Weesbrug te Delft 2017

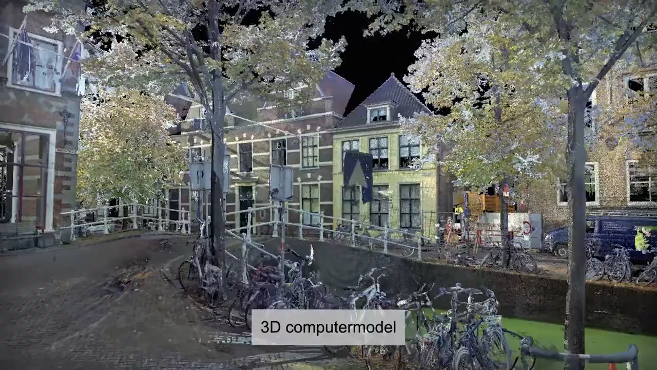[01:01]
Ingenieursbureau Nebest deed de voorbereiding. Wat leuk is om te vertellen is dat bij de brug ook een
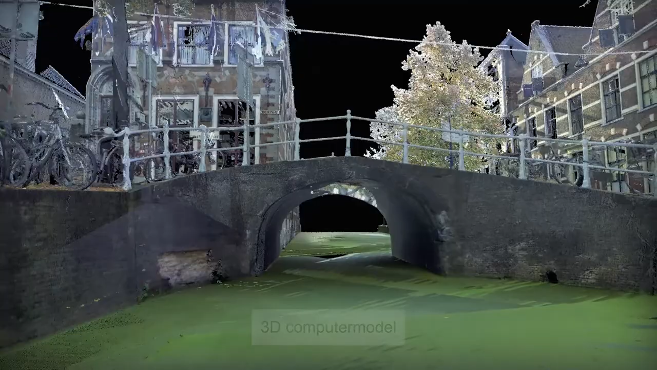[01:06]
hele speciale 3D-scantechniek is toegepast. Waarbij we dus eigenlijk de volledige brug in 3D in kaart hebben gebracht.